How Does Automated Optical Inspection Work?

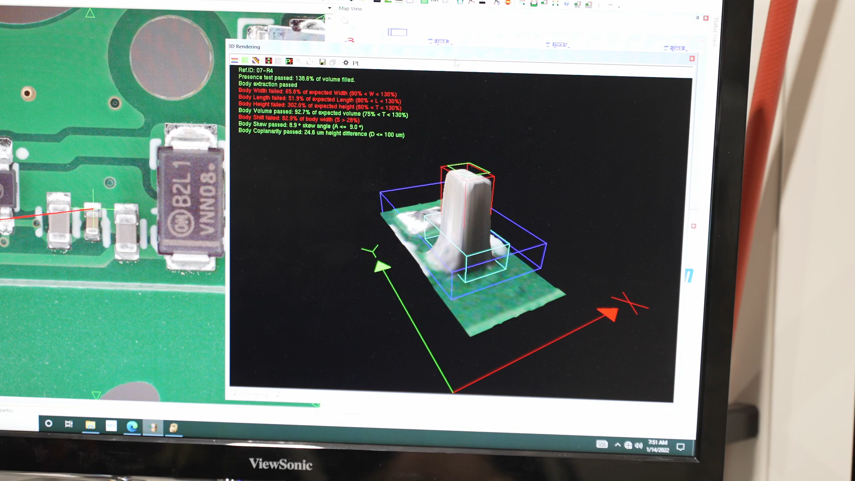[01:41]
Here you can see what the industry calls a tombstone, where the surface tension has caused the part to stand on end.